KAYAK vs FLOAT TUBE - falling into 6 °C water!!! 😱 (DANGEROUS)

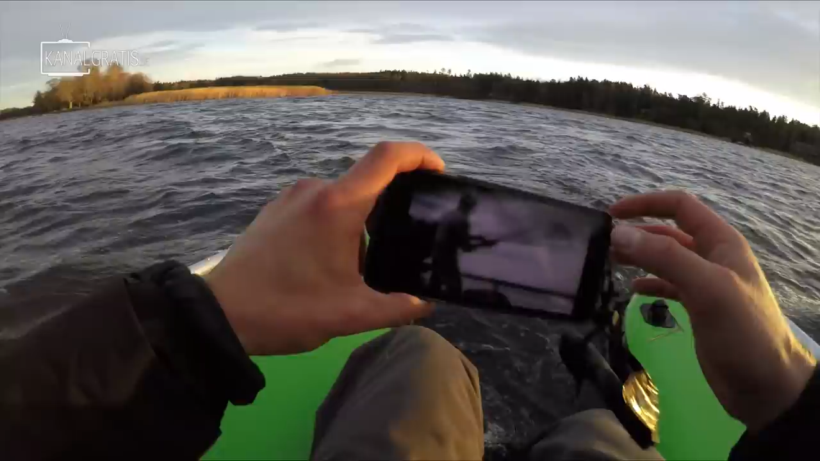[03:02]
And now we can see the temperature. The depth.
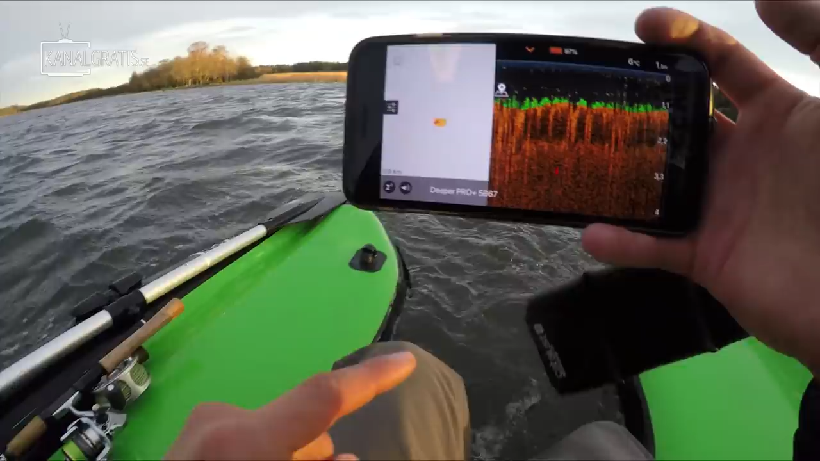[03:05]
And we will start drawing this map as always. So this is where we are going to start fishing. You can see that up here we had one meter only.
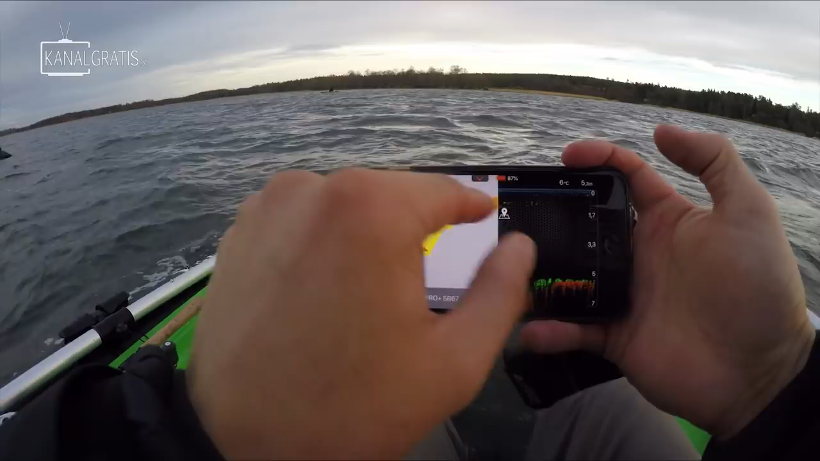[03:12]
And then we have a slope here. With four down to five almost six meters where we are at the moment. My plan is to start with pike. But now we can actually see that we have something on the bottom here.
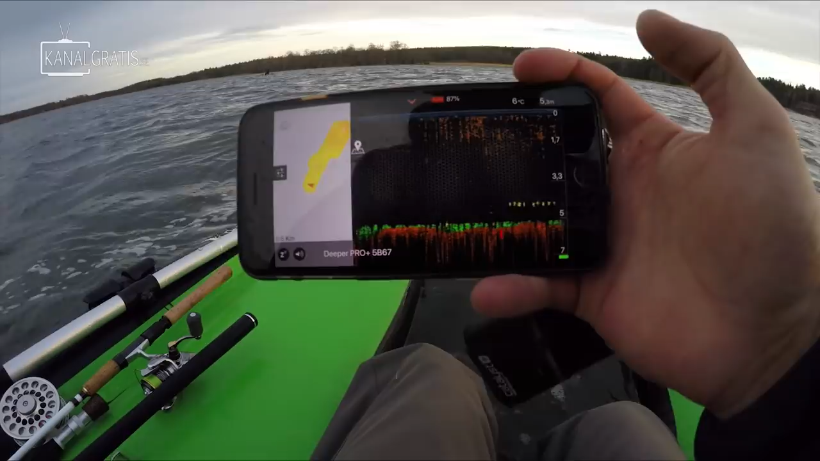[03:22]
Which could be, well it could be a pike actually. So I am going to start with that.
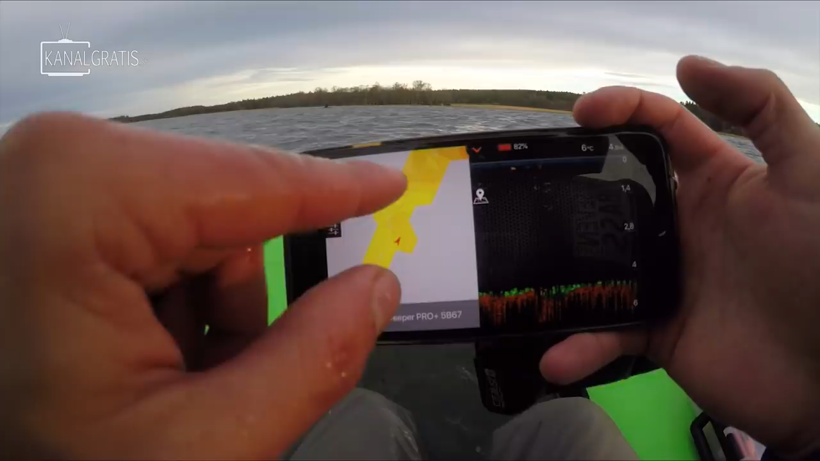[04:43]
So that fish was standing right on this edge up here.